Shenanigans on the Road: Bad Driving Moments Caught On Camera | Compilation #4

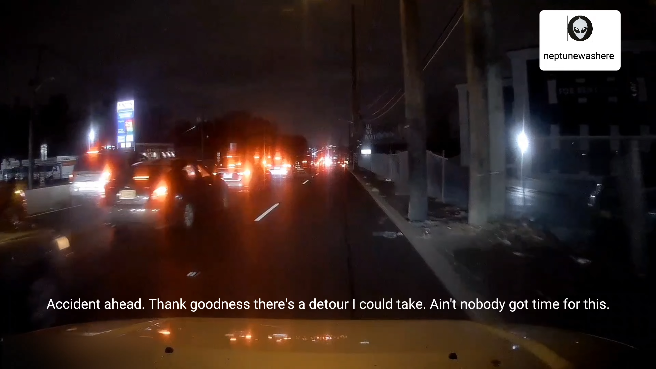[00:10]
Accident reported ahead. You better be wearing your seatbelt right now.